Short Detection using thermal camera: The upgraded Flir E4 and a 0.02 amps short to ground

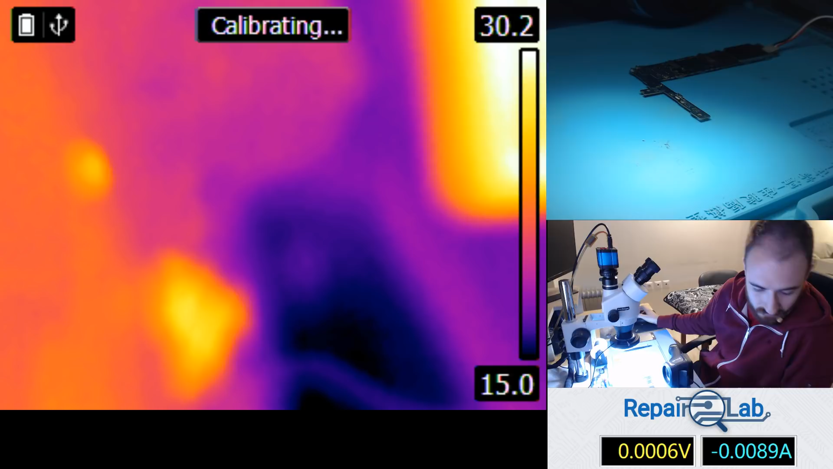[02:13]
to ground which is a pretty small short actually and it produces just a little heat it's really difficult to feel it by hand and let's go ahead
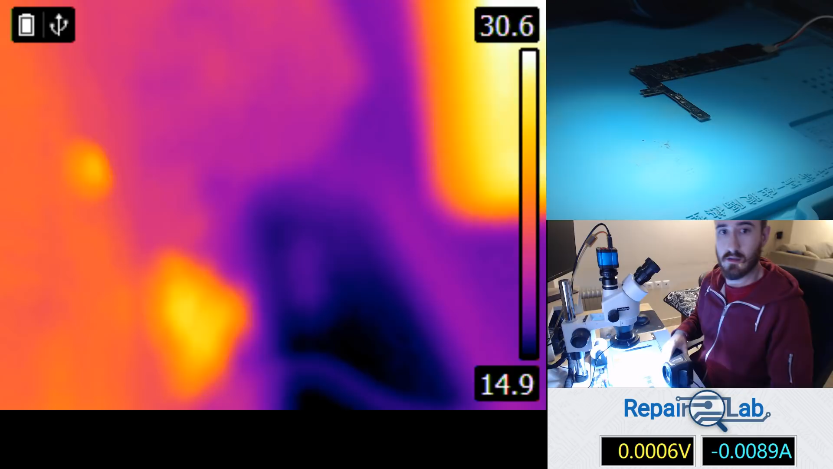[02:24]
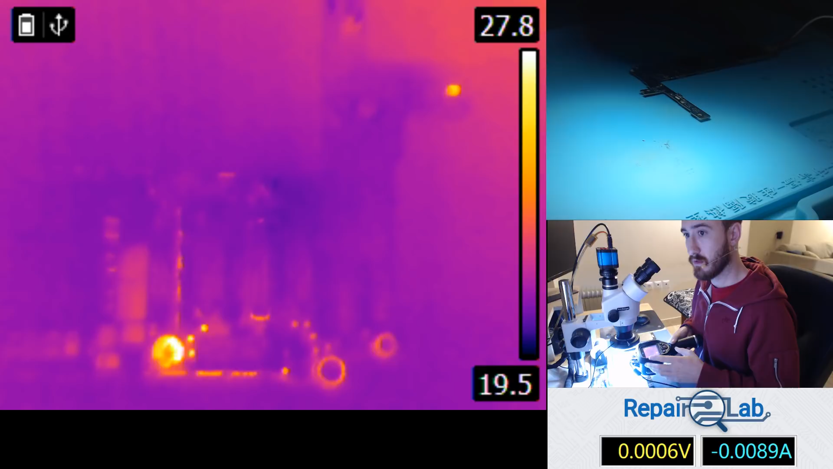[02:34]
I'll do my best to keep the camera stable so you're now watching the board and I'm gonna press and I'm gonna press my DC power supply right now and you can see it's not even 20mA
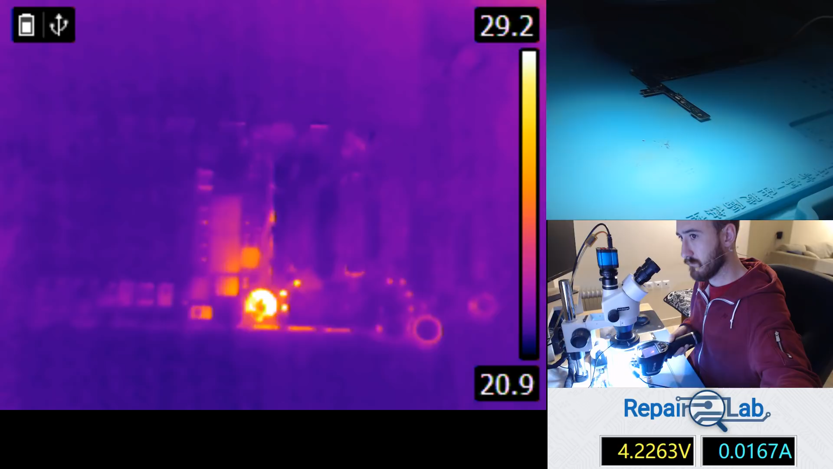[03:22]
20mA it's less and you can see
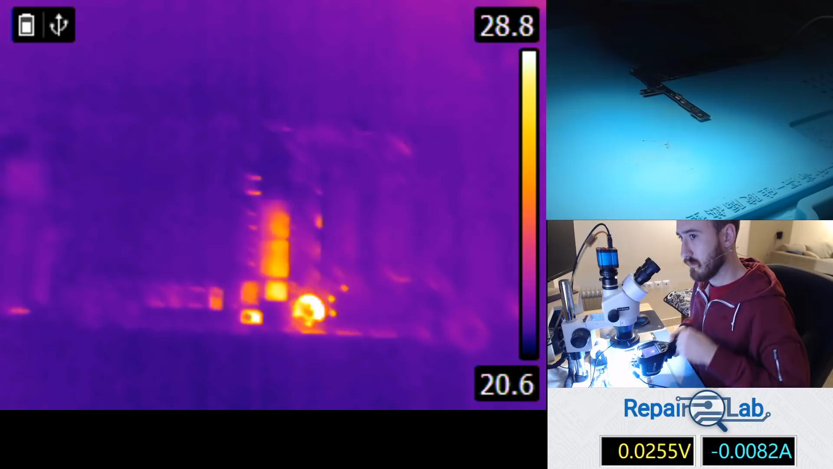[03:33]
20mA of course there are a couple of settings you can play with like the rainbow setting it's a difficult palette and again this sword this
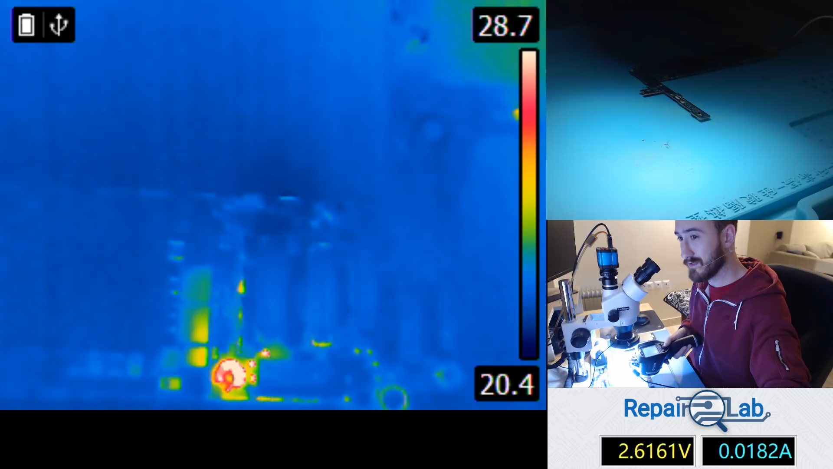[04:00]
is a backlight IC of an iPhone 6 and this sword is
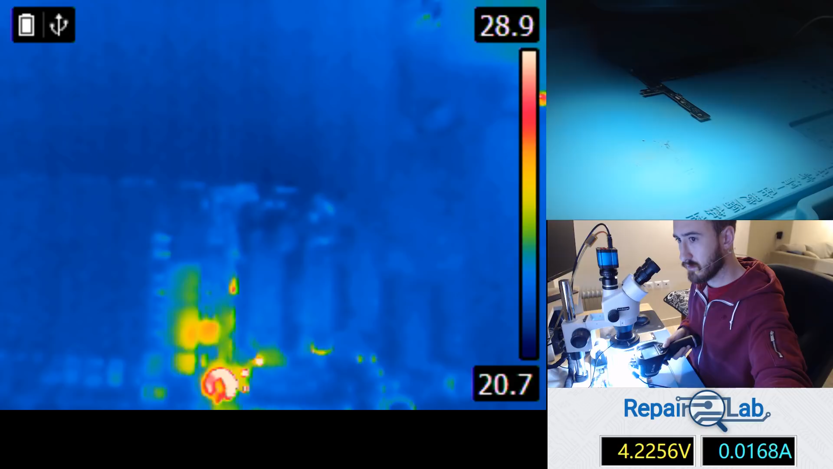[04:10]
just so small anyway yep
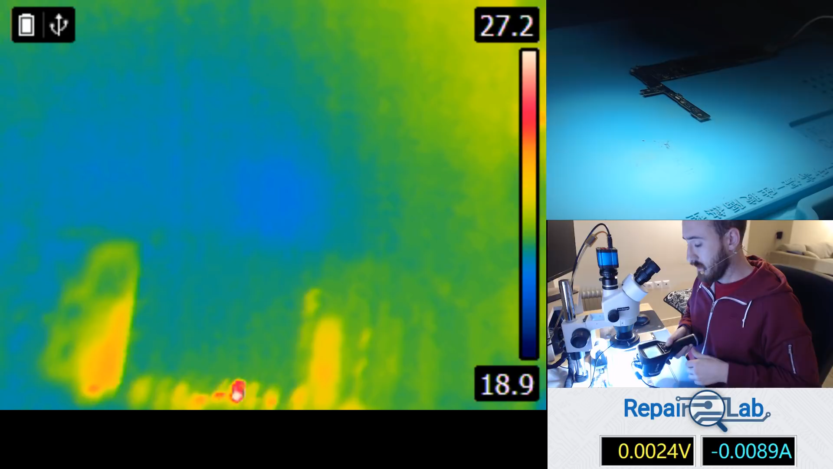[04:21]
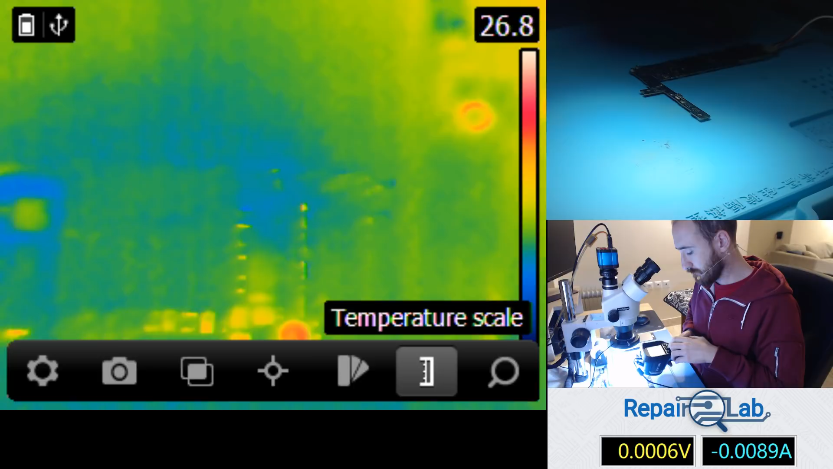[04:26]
the thing I wanna do now is to make a
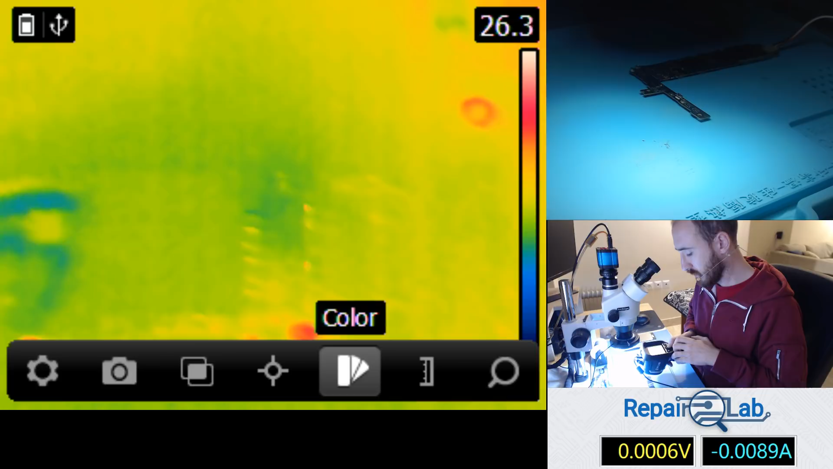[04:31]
a good stunt a good stunt for the camera so I can use it